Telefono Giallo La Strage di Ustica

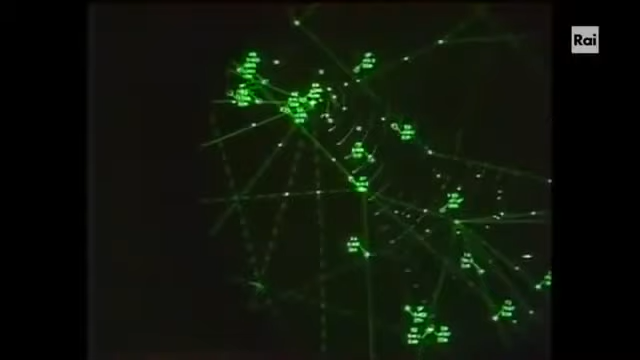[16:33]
Esattamente intorno alle 42 miglia nautiche, circa 80 chilometri appunto a sud di Ponza.